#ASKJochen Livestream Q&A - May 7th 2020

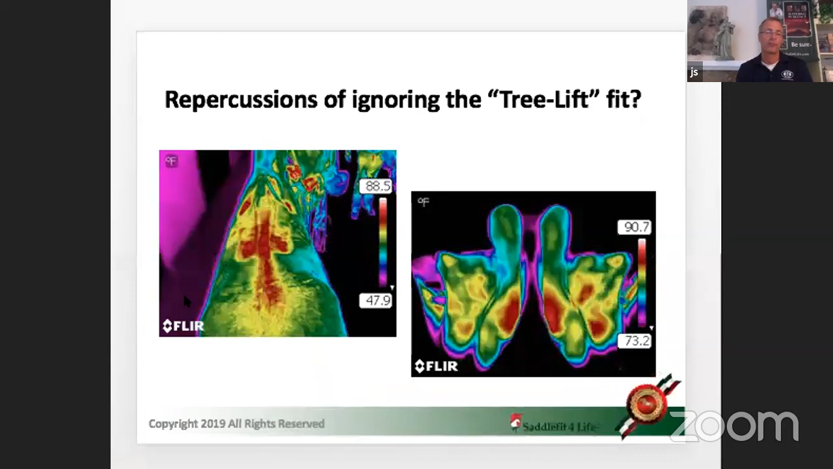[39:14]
thermography we see it through other universities who talk about dry spots shearing skin and